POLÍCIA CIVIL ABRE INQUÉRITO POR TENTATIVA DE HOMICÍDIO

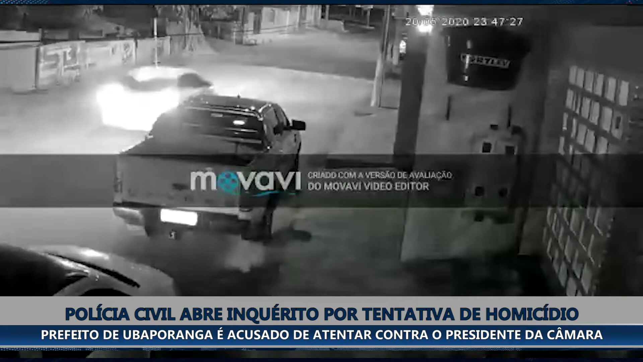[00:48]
Câmeras de segurança mostram os suspeitos do crime e a perseguição que aconteceu na cidade no dia 20 de maio, como o delegado explica.